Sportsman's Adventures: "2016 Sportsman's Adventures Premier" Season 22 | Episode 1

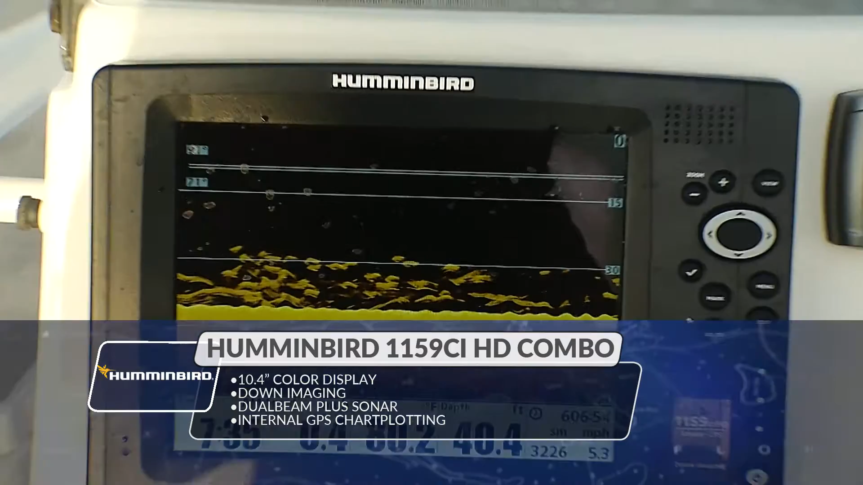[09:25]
It makes it tough. See him down there, Jeremy. Getting close? Yeah.
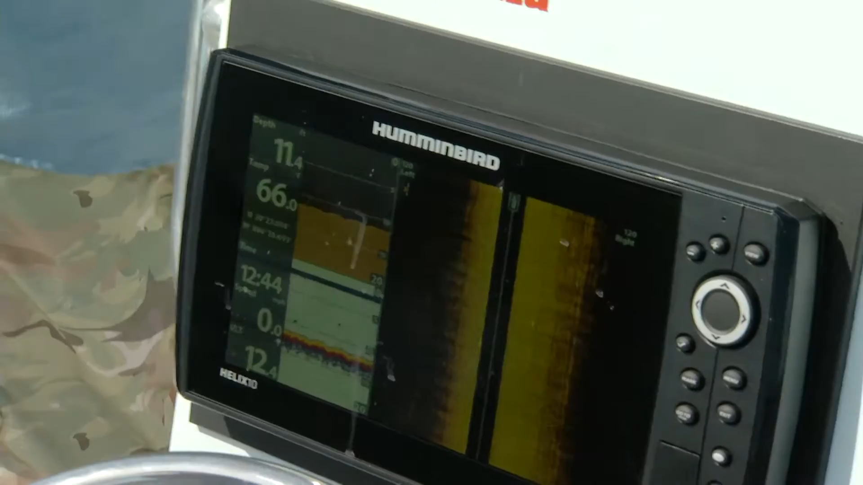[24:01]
When we started out, when the tide was coming in, the hummingbird said it was 74.4 degrees. That was at 8 o'clock this morning. Now it's 68.6.